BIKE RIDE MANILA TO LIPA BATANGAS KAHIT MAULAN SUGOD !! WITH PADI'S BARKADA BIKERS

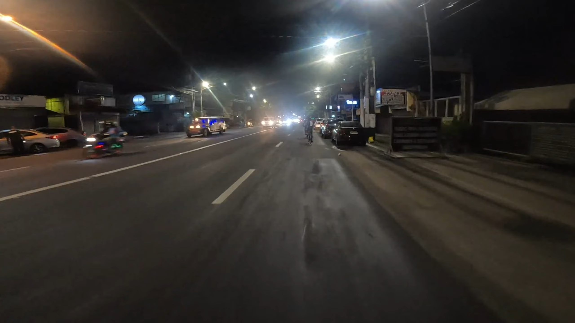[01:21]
tuloy tuloy pa rin yung ambon simula nung umalis kami kanina sa chill bar pero kahit maambon o ulan to suguri namin to yan, makarating lang sa lipabatangas